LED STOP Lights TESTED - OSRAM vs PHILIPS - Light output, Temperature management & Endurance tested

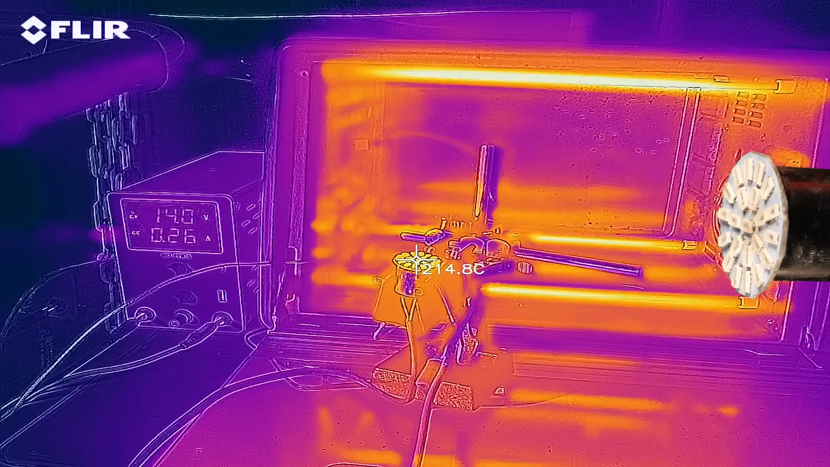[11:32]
Well, I imagine to go much higher. So all bulbs got around 10 or 20 degrees hotter in the oven. Except one.